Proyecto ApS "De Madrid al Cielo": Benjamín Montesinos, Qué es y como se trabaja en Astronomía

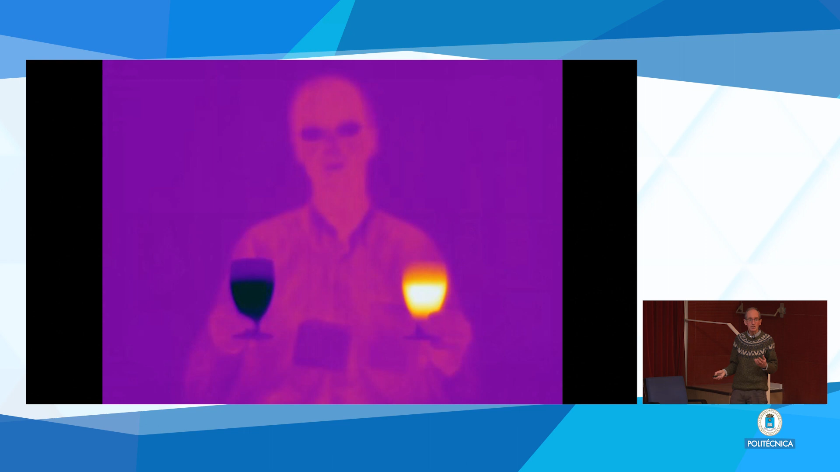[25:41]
Esto, este soy yo. Y esto es una fotografía tomada en un congreso, pues a veces los astrónomos y en general los científicos nos reunimos en congresos y bueno, pues ahí un fotógrafo hace unos minutos pues había un fotógrafo aquí tomándonos tomando unas fotografías de la presentación y el fotógrafo en vez de estar tomando fotos en luz visible las estaba tomando con una cámara en luz infrarroja.